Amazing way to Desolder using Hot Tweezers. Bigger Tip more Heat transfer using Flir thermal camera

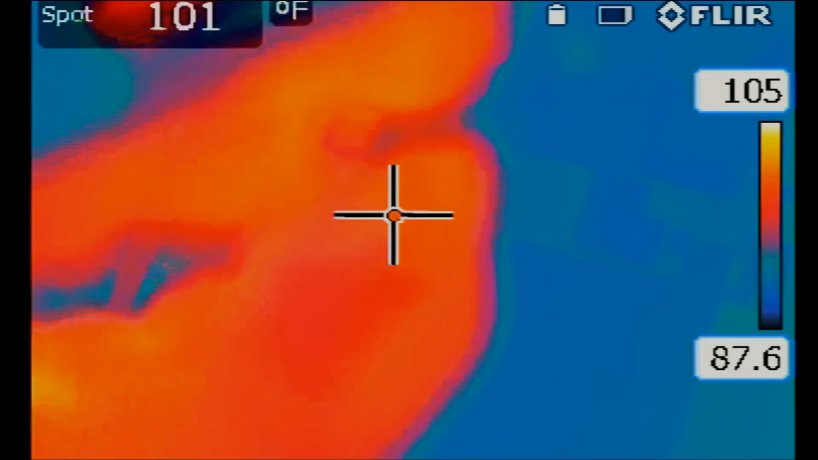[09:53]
On screen: spot 101°F
I'm going to turn on the fume extractor because we're going to apply so much heat onto the wick. It's going to smoke right away.
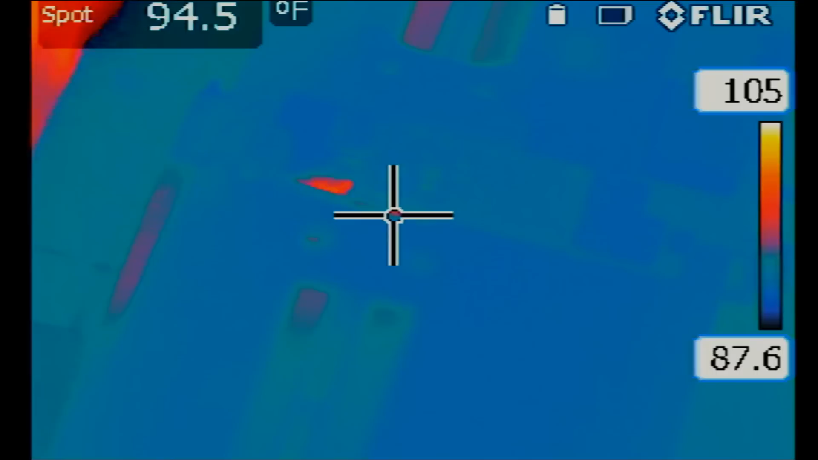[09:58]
On screen: spot 94.5°F
We're going to set the temperature to 450 degrees for both tips.
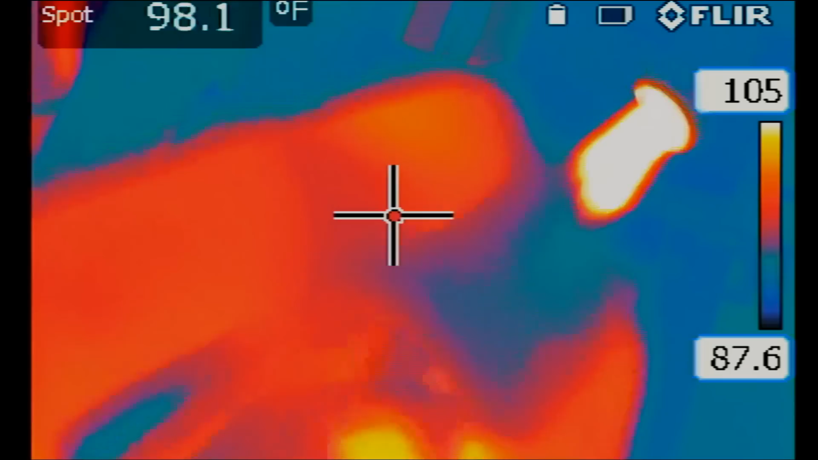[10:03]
On screen: spot 98.1°F
I turned on the hot tweezers. And as you can see under the thermal cam, hot tweezers is very hot. We need to turn the fume extractor so we do not inhale all that smoke.
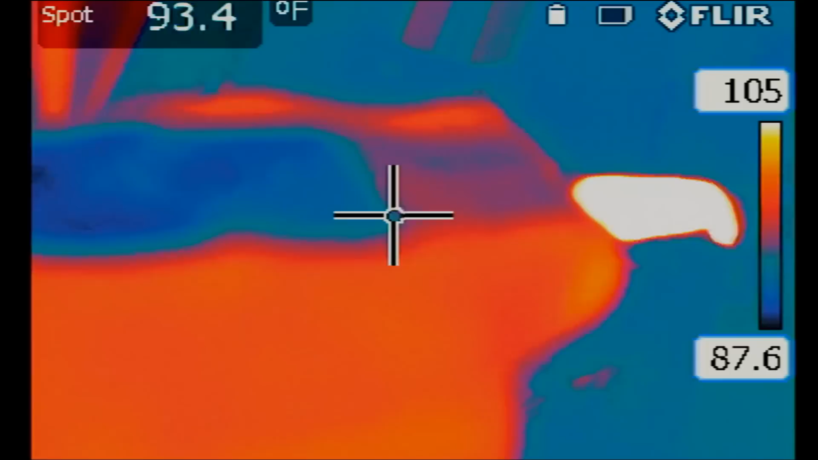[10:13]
On screen: spot 93.4°F
Okay. So now what I'm going to do is touch the wick onto that metal shield.
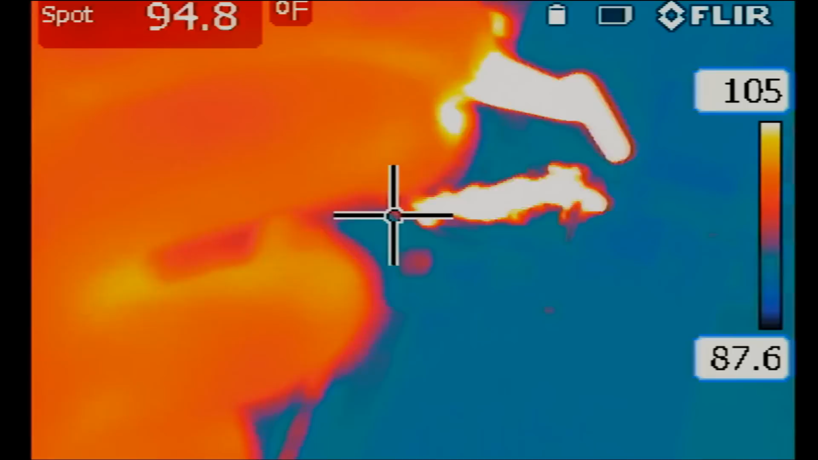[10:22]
On screen: spot 94.8°F
And the wick is touching the metal shield. And we can see how heat is transferring on to the rest of the board.
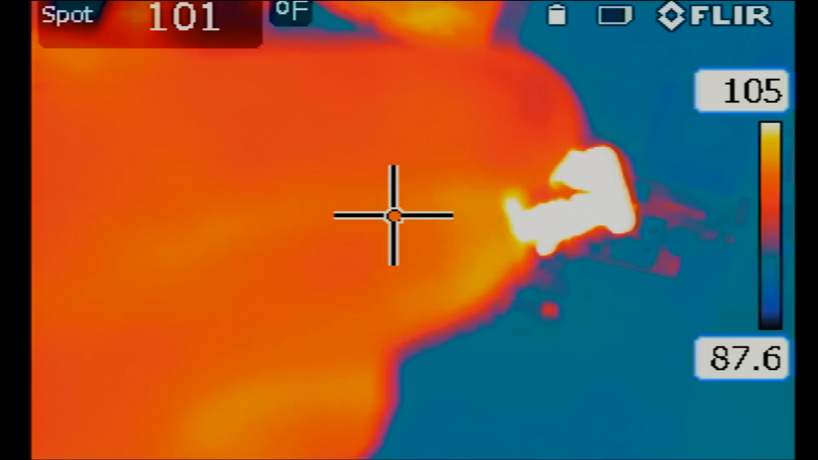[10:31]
On screen: spot 101°F
The only thing touching the metal shield is the wick.
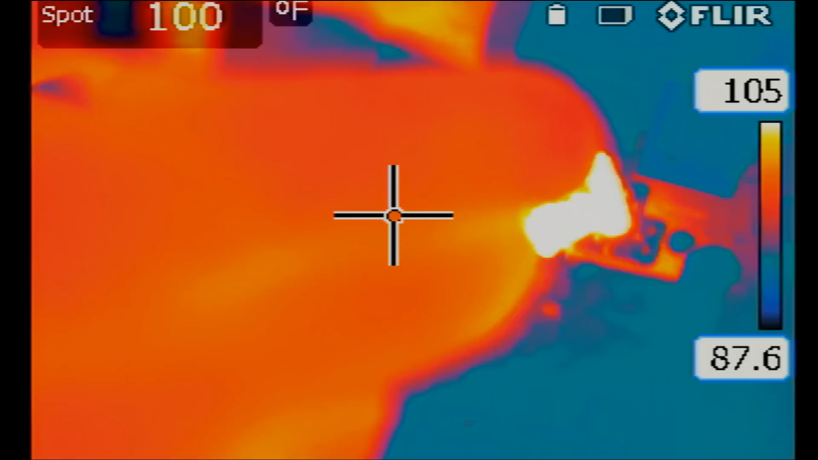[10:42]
On screen: spot 100°F
I'm going to keep it for a little bit more.
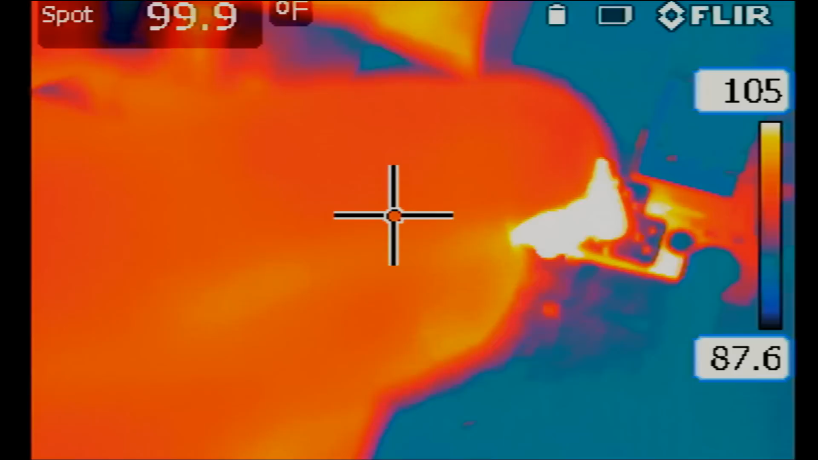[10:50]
On screen: spot 99.9°F
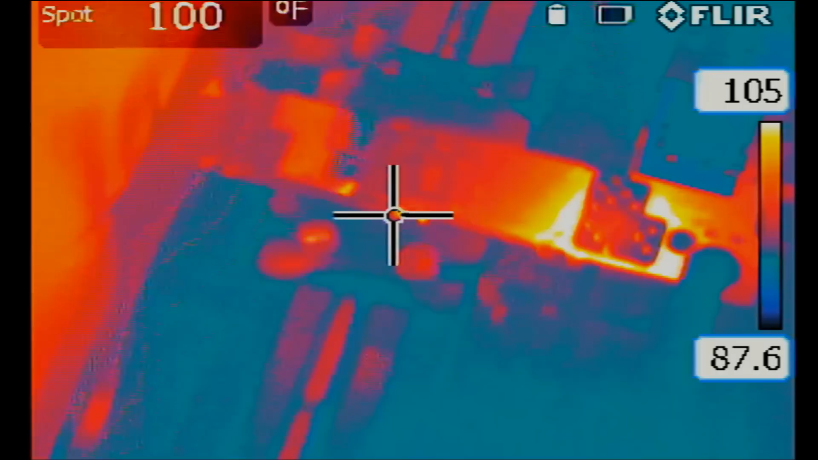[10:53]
On screen: spot 100°F
Okay. So that's the heat that was transferred onto the board using the conical tip, the small tip.
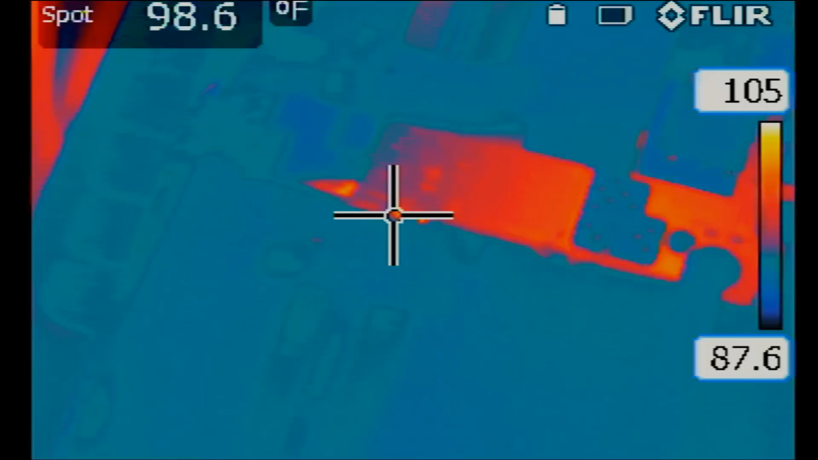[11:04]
On screen: spot 98.6°F
And heat quickly dissipated because the board is absorbing the heat. So it cooled it down. When the color gets very yellow or even white, it means the area is very hot. Right now, we just see slight redness. That means the temperature is probably between 87 to 105. The blue shield is probably less than 87 degrees. Now I'm going to switch over to the big tip, to the 10 millimeter tip.
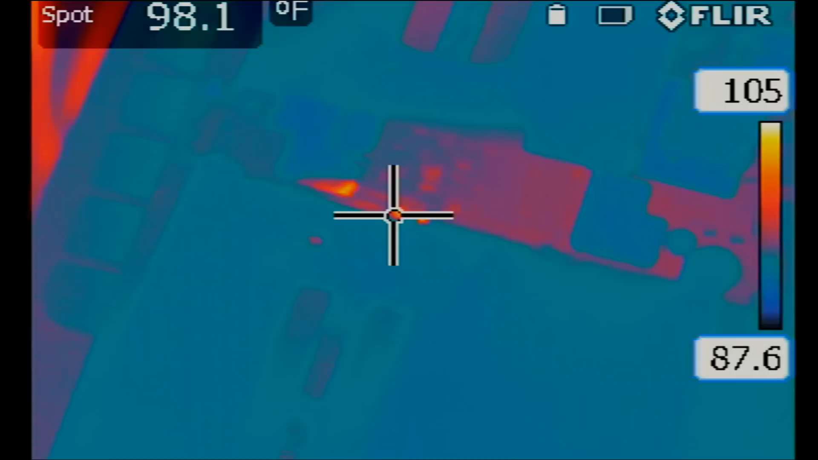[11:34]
On screen: spot 98.1°F
We're going to keep the temperature the same, 450 degrees. And let's monitor heat transfer using that tip. Are we going to see any difference? Is heat going to transfer faster?
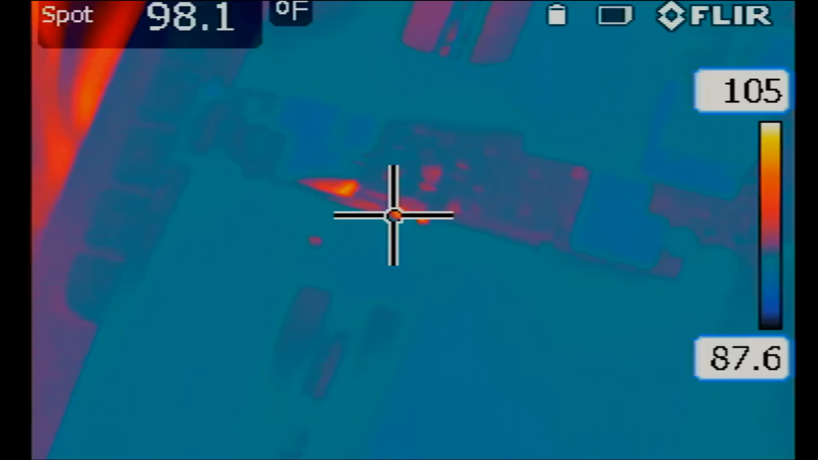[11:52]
On screen: spot 98.1°F
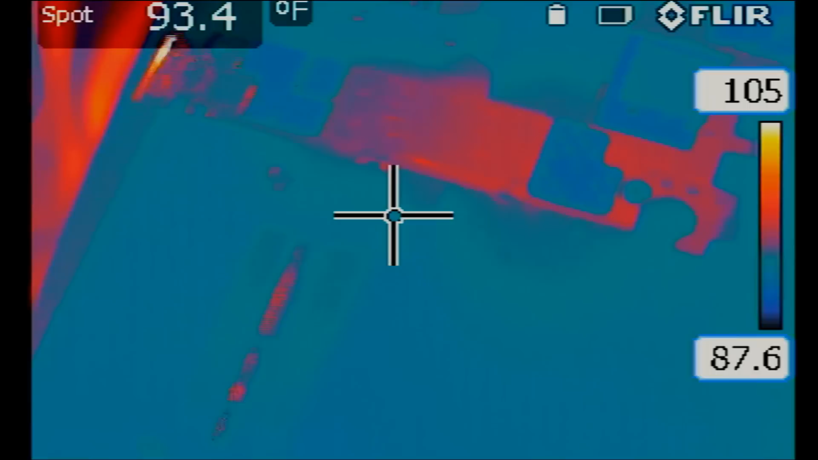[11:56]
On screen: spot 93.4°F
So now we're going to hold the wick with the big tweezers.
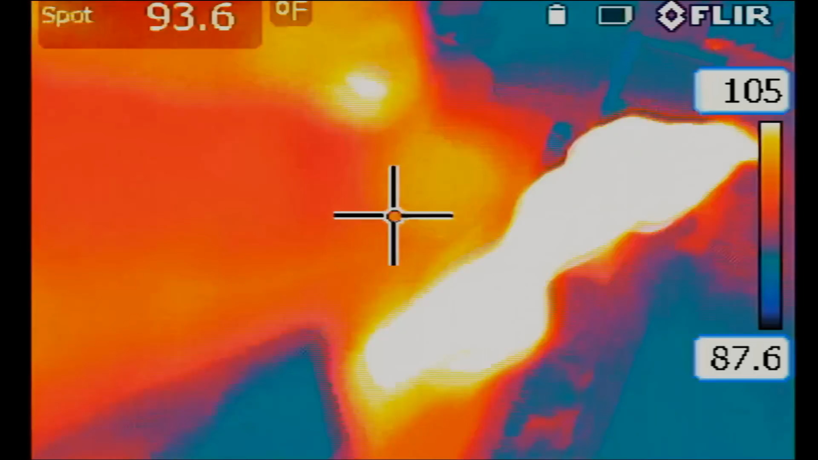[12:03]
On screen: spot 93.6°F
And I'm going to touch the metal shield with the wick.
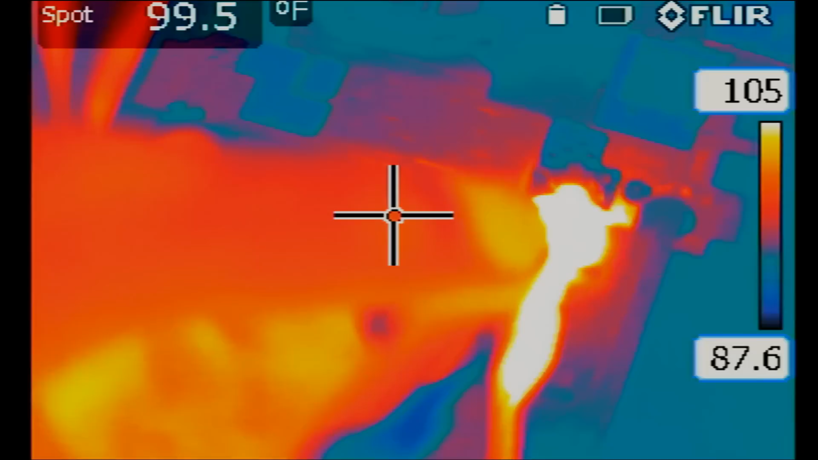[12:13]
On screen: spot 99.5°F
And just look at how fast heat is being transferred onto the board. All I'm doing is touching the wick on the metal shield. Look at how the white is spreading all over the board. That's a huge difference compared to the other tip that we used.
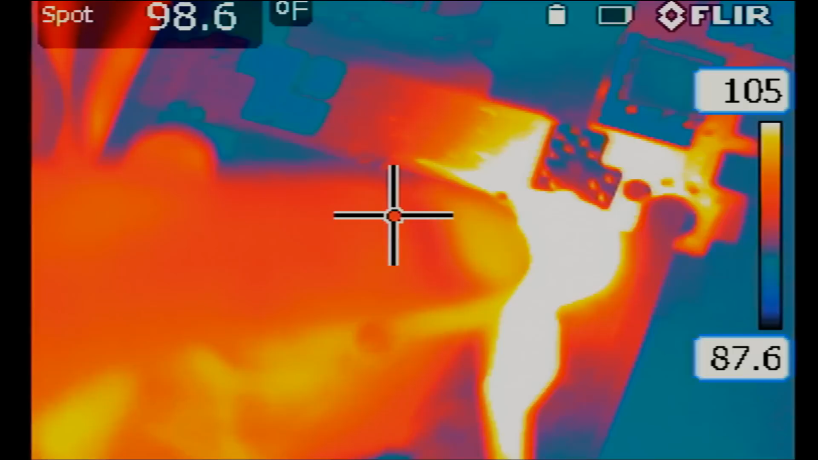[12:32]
On screen: spot 98.6°F
The other tip was sufficient enough to the solder of the pads when we used it last time. But this one, I would say, is about 10 times better. I'm going to remove my hand. And look at this, almost half the board got hot. And this is just by touching the solder wick onto that metal shield.
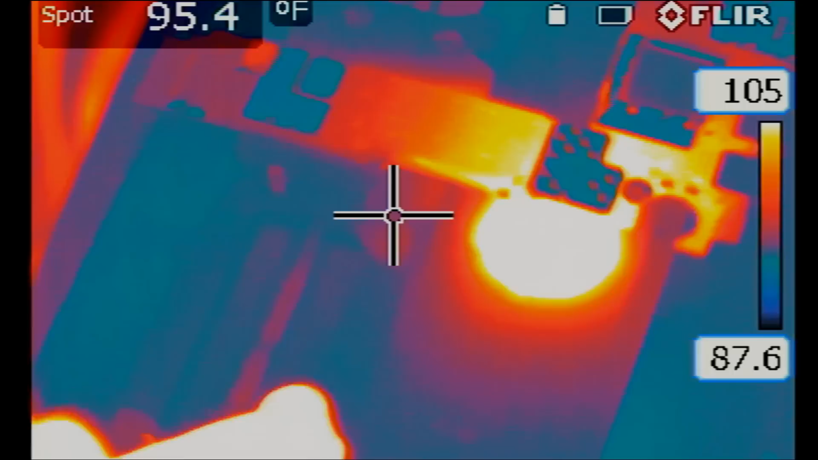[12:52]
On screen: spot 95.4°F
And look at how long it's taken for the board to cool down because there's so much heat on that board. And honestly, we have to be careful when we use this tip. Although it's very big, very nice, and it transfers heat really good.